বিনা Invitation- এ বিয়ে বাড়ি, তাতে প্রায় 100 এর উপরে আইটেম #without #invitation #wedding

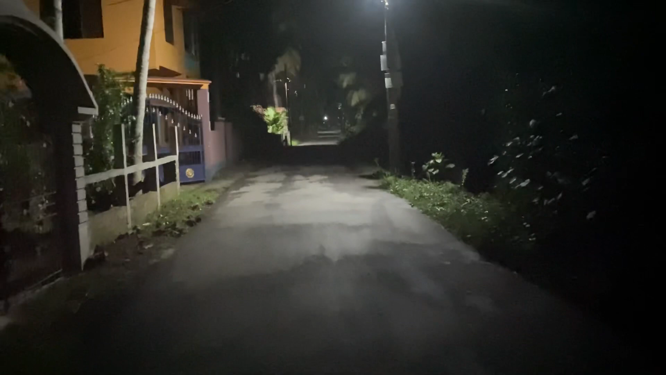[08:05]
রাস্তার কুকুরগুলো আর রাস্তায় নেই, বেশিরভাগ দিনই আমি এরকম টাইমে ঢুকি। তো আজকে বিটিএস ভোজারটা আপাতত এই অবধি, দেখা হবে আবার কালকে।